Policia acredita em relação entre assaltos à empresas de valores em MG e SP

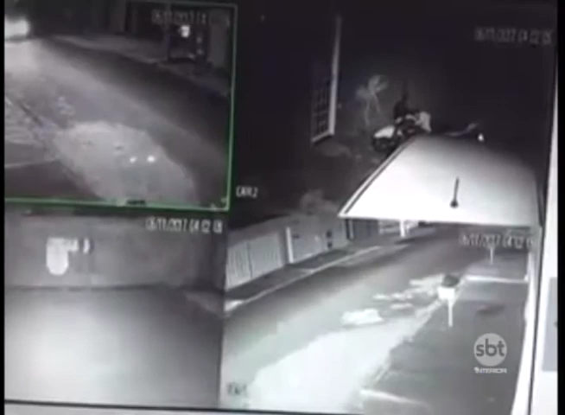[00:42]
Imagens do vídeo de monitoramento mostram a chegada dos criminosos na empresa de valores.